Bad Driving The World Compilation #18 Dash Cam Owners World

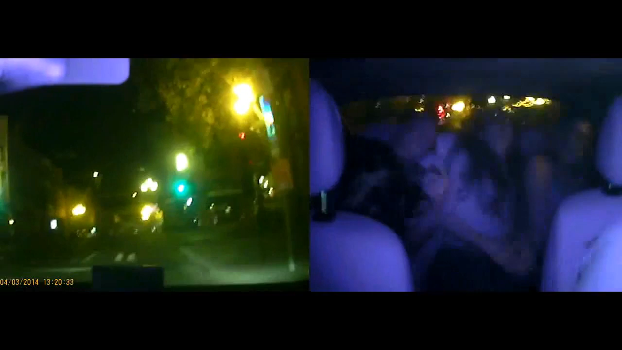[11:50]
Let's go back here. Oh, shit. Jesus Christ. Holy shit. Is Tyler okay? Ninth. Holy shit. Where's Tyler? Is he okay? You got good? Yeah. What the fuck? Oh my god, he's so drunk. Oh my god, are there people on the road? Holy shit. C391.